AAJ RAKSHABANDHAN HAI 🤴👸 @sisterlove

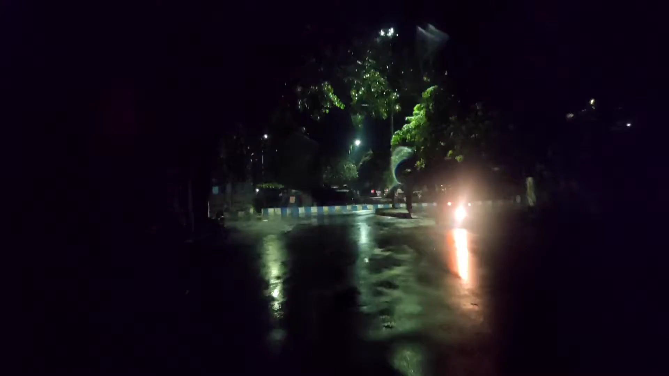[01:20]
ना कुछ लखव को देखो राट को रास्ता बहुत कन्फुज बैसान आता की कहां से राइट लाने का रहते हो यह तो बीह आपको मतलब यह दिकन्फ आईगी तो बहुत बार एक दिकत आये मुझे
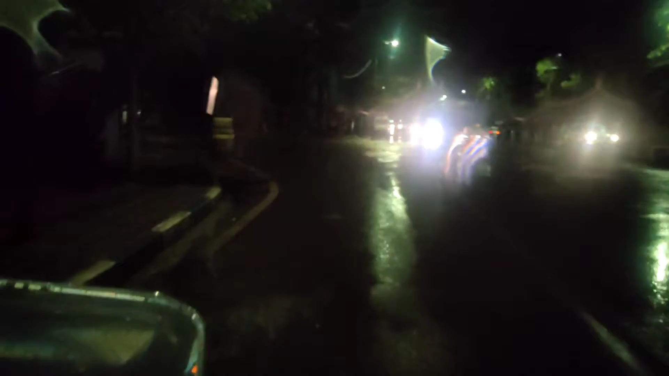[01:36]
इसी पॉइंट पर जाना रहता है यह जिस चौक में अभी हम आये है लेकिन कि नोई चौक पर मैं दो तिन बार कुंद के आता हूं दब
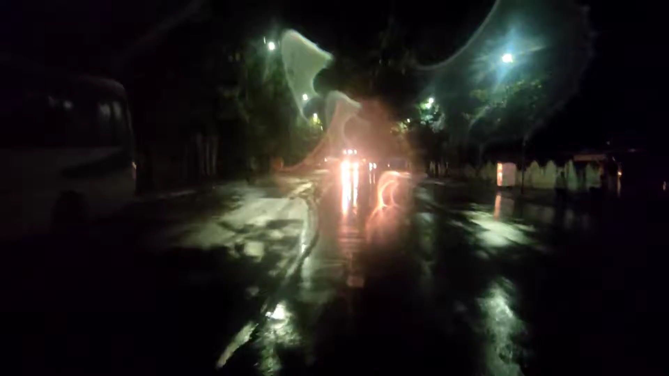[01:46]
पता चलता है कि वही मुझे इदर यहाना तो यह अभी मैं साहरस बाक के पास आया हूं साहरस बाक से एक